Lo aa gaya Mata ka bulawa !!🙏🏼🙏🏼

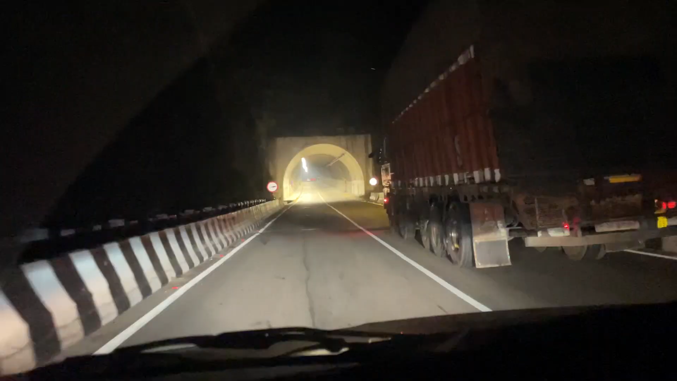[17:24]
टनल है और 40 किलोमेटर्स क्वी स्पीड होनी जहिए इससे अदरा स्पीड नहीं तो आसा स्वेन कह वह तो आए चहरे चमग रेस टनल की लाइट वहीं टनल टनल